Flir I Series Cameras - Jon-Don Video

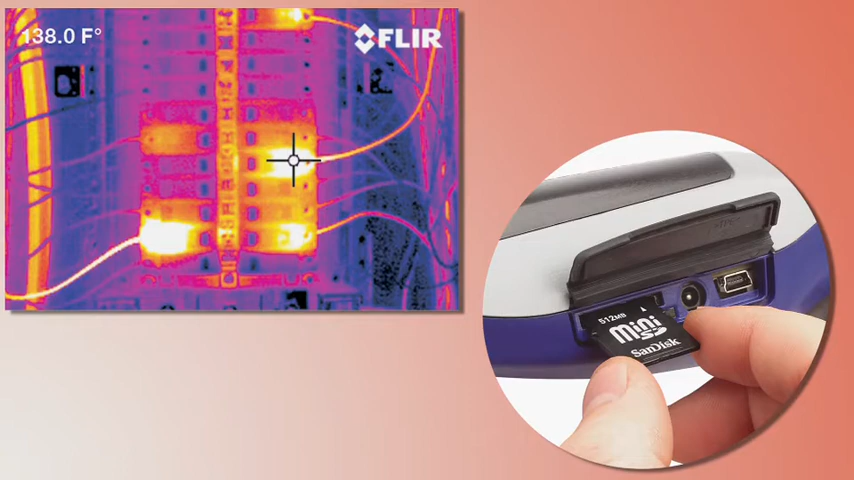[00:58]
On screen: spot 138.0°F
They actually save JPEG images for easy downloading and reporting of the information that you're saving on the job. i-Series camera ships with a hard carrying case, free software for reporting.